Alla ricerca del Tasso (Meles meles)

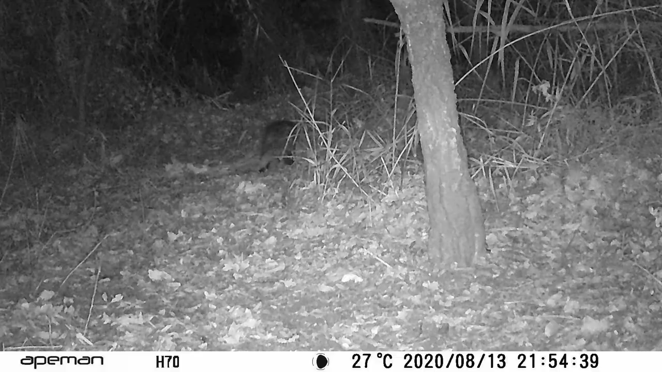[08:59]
Perfetto, questo è un tasso, però è passato un attimo così di sfuggita ed è passato non su quella pista, bensì su questa.
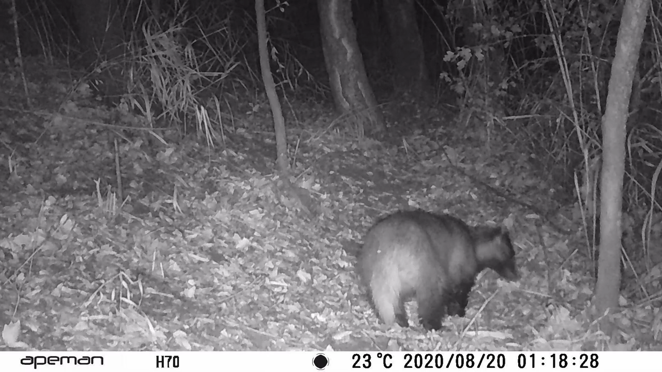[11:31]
Ed è anche un bellissimo esemplare. Bellissimo.